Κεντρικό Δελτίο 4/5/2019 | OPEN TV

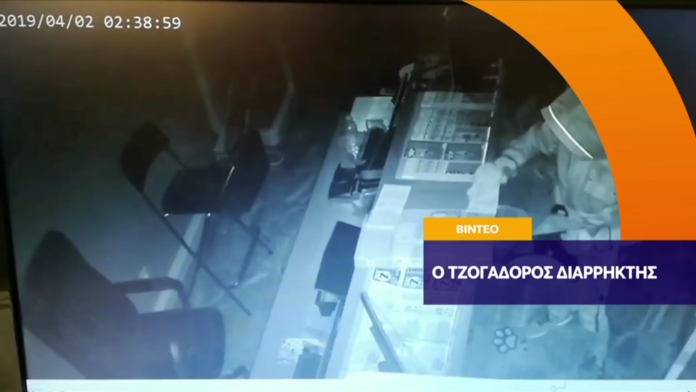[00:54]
Έσπαγε με πέτρες πρακτορία του ΟΠΑΠ και έκλεβε μόνο λαχεία και ξυστό. Άθικτα τα ταμεία των καταστημάτων. Αποκλειστικό ρεπορτάζ.